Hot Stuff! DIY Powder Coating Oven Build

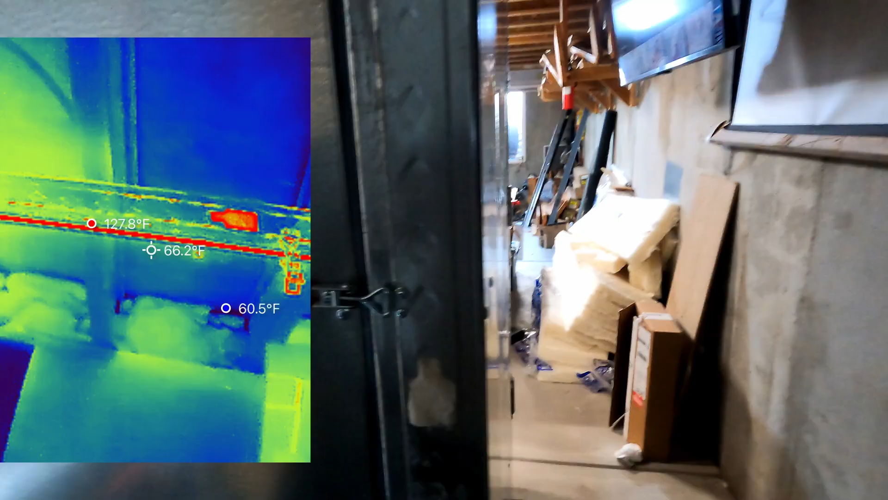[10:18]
On screen: spot 66.2°F, max 127.8°F, min 60.5°F
And so what that did is the tolerance stack up ended up making this an inch wider than I expected. And so then all my panels didn't fit.
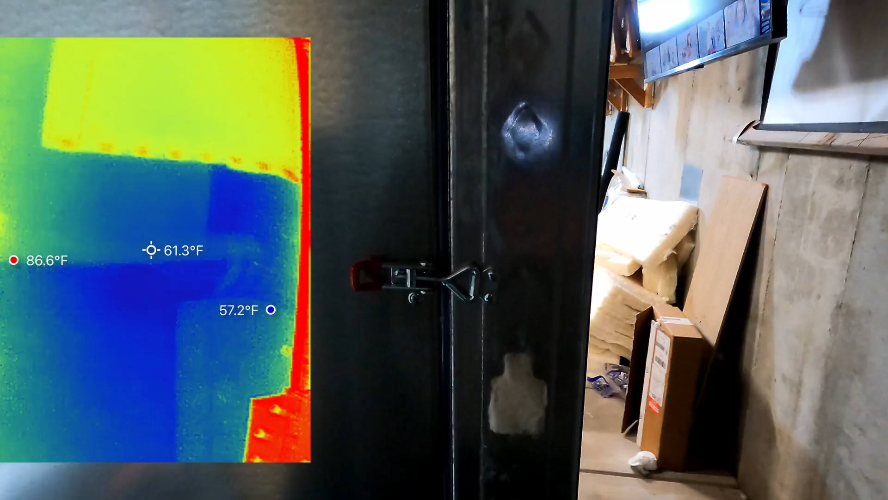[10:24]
On screen: spot 61.3°F, max 86.6°F, min 57.2°F
Or at least the floor didn't fit. And the ceiling didn't fit. So here I'm an inch short on the ceiling.
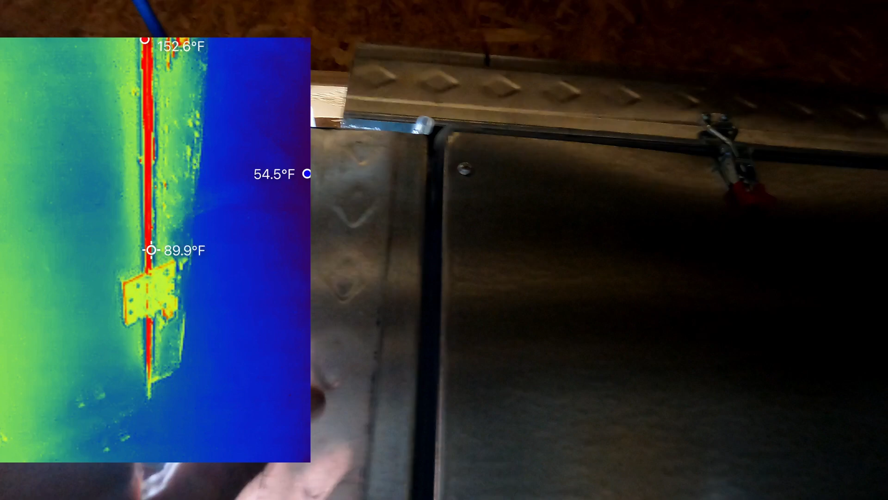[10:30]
On screen: spot 89.9°F, max 152.6°F, min 54.5°F
I don't really like that. But I did do double gaskets on it.
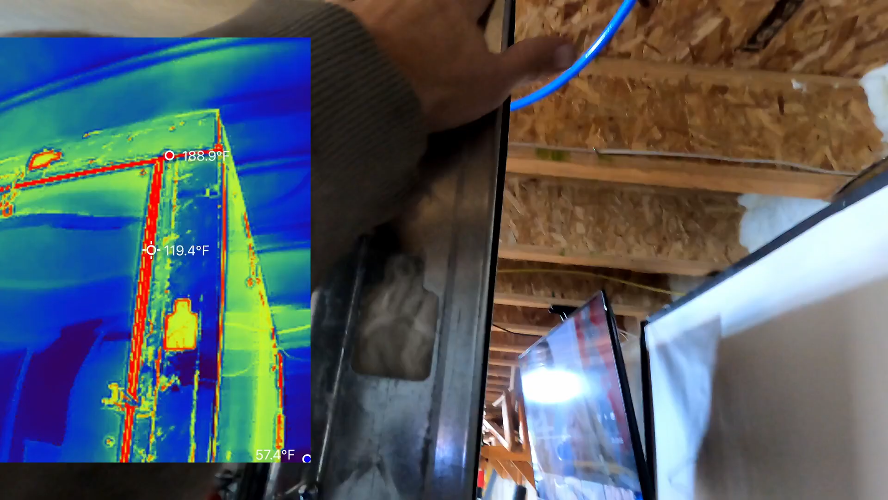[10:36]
So I'm at least sealing on the inner one.
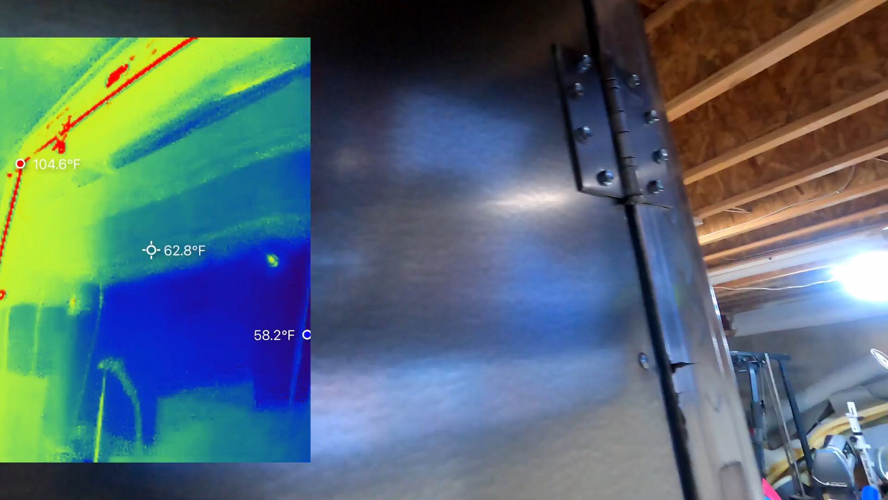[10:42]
That is probably why the roof is getting a little hotter than I'd like.
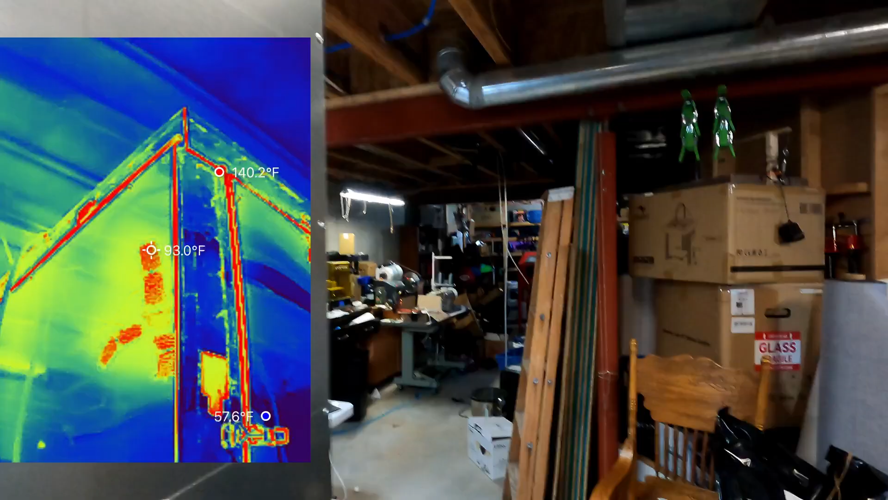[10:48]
But then the other big issue, I screwed up with the door. I should have put it in CAD.